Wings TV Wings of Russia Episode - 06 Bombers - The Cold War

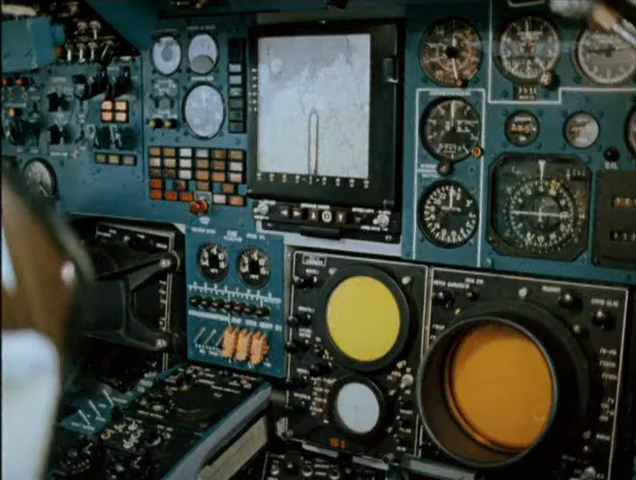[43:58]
The aiming and navigating complex, the automatic control and weapon control systems were all improved
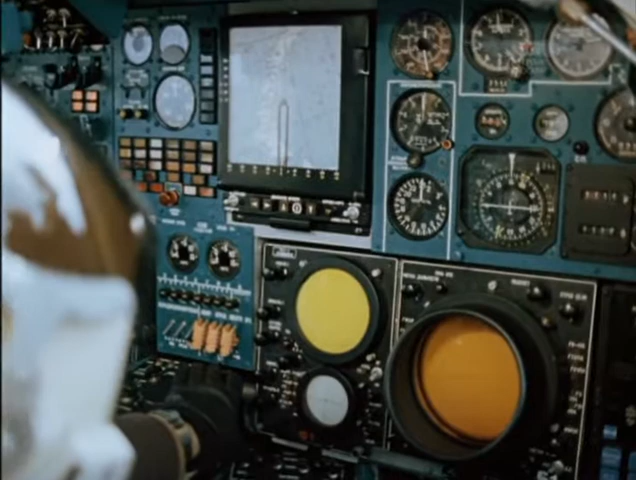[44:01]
Tu-22M3 was equipped with a jammer